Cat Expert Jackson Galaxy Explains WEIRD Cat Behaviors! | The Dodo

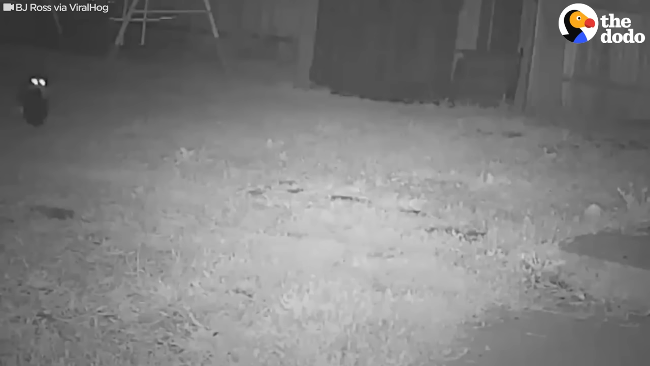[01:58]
is that a shoe oh man this
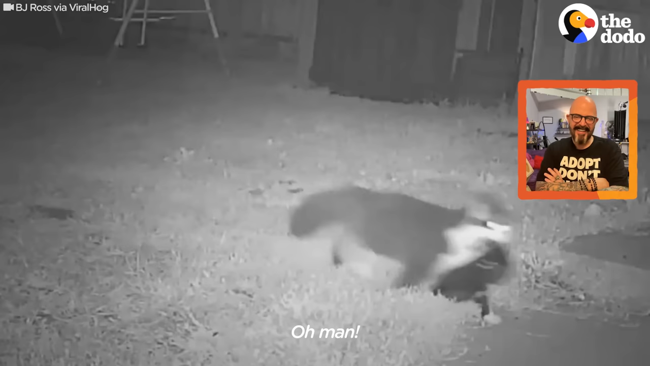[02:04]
is why we have surveillance cameras folks cats can be porch pirates